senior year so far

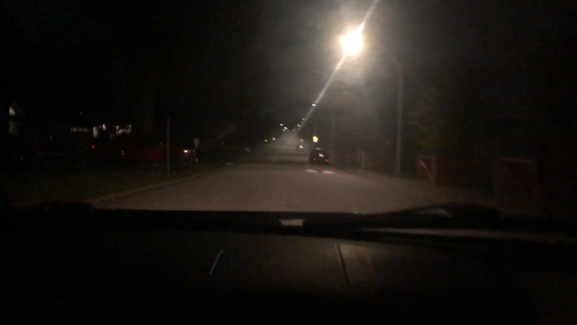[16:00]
Yo, that's a little scary. We're gonna get hit by a fog. That's a little scary, guys. It's a fog of war. It's a fog of war. Even yours, she is foggy. This is a little terrifying.
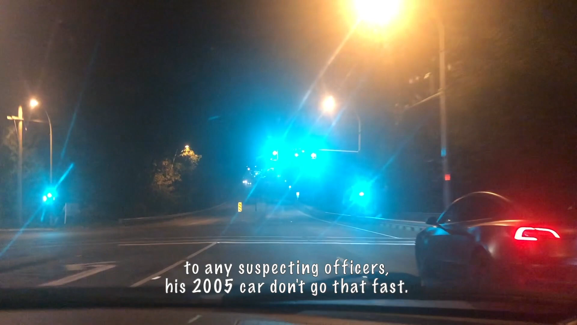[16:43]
Oh yeah, be the Tesla, let's go, I'm cracked. Oh, a random. Watch. He's gonna gun it past your athlete.